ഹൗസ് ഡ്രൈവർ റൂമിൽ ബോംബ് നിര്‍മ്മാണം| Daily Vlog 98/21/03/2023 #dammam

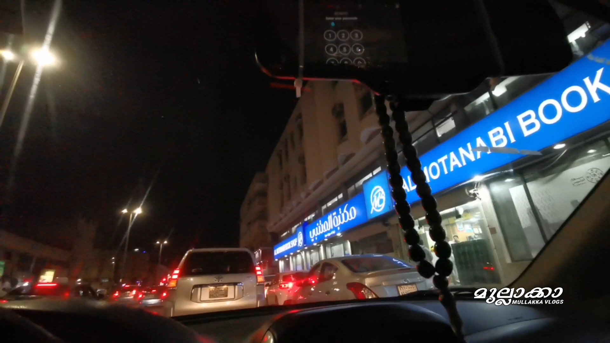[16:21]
മുത്തനബി ബുക്ക് സ്റ്റോൾ ദമാം, ദമാം സെൻറ്റർ ആണല്ലോ, അതിൻ്റെ അടുത്താണ് ദമാമിലെ ലുലു മാളൊക്കെ. ഇനി അത് വരുന്നവരെ വെയിറ്റ് ചെയ്യുക. അതേ കറക്റ്റ് ടൈമായി, കറക്റ്റ് 10 മണിയായി.